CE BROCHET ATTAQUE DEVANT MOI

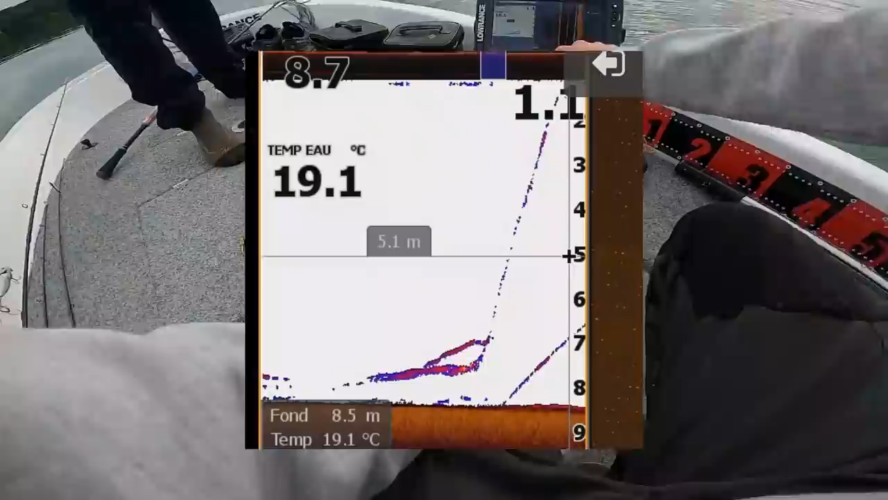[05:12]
On screen: water 19.1°C
C'est énorme. J'ai levé l'heure. Regarde, il était là, il est monté plein fer.